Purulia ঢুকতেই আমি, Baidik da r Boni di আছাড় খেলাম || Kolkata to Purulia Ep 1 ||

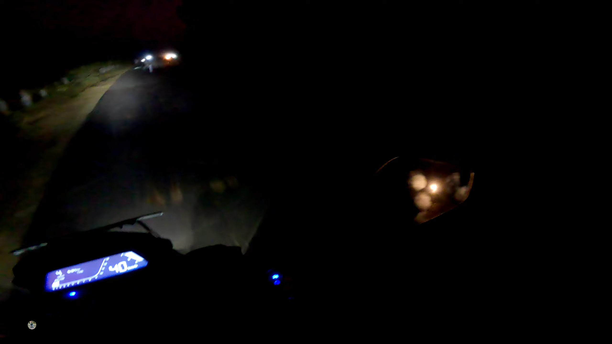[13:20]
কত গরু দেখো, এটাই হচ্ছে লাস্ট কয়েকটা। ওরে বাবা রে,
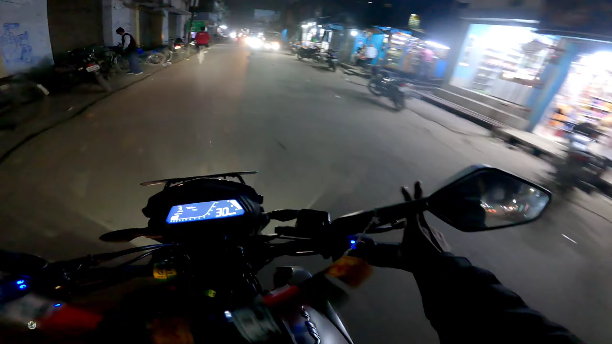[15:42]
এই হচ্ছে বলরামপুর। টাইম হয়ে গেছে এখন 7:22। হাতির যাতায়াতের অধিকার আছে, আর এখন যে রাস্তাতে রয়েছি ওই রাস্তায় যখন তখন হাতি চলে আসে। সোনকুপি বাঞ্জারা ক্যাম্প, মুনরাইজ রিসর্ট।
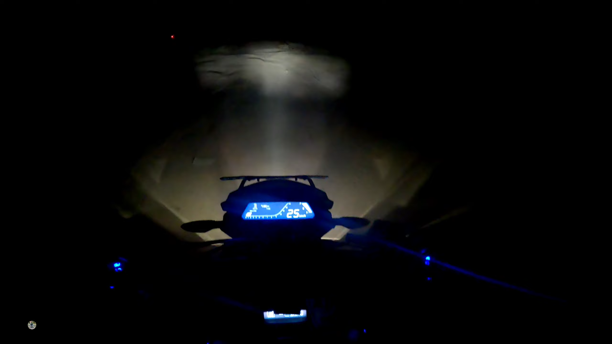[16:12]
টাইম এখন 7:30 আর আমরা চলেই এসেছি, মেন রোড ছেড়ে দিয়েছি আর এখন আমরা রয়েছি কাঁচা রাস্তায়।
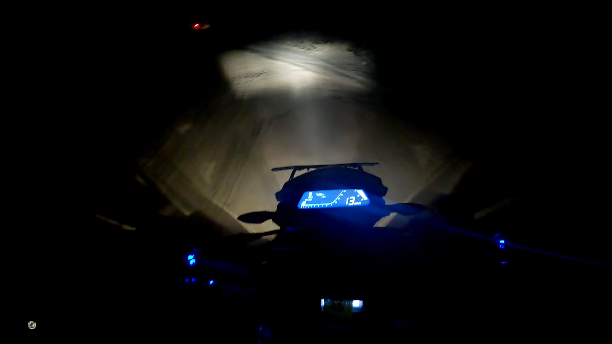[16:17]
বলছি ঠিকঠাক যাচ্ছি তো আমরা? কোথাও কোথাও দিয়ে নিয়ে যাচ্ছ গো?